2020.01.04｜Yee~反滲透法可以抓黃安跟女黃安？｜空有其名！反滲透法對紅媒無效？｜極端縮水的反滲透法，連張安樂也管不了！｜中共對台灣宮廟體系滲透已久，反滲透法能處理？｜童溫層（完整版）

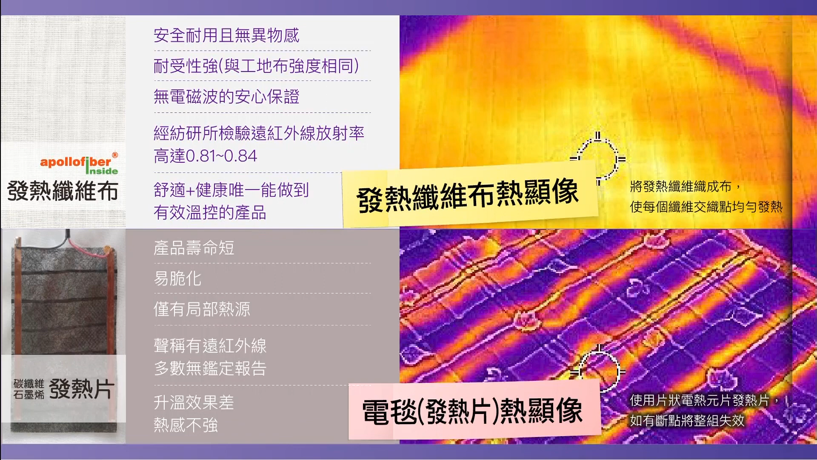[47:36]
布料纤维均匀发热与一般电热片不同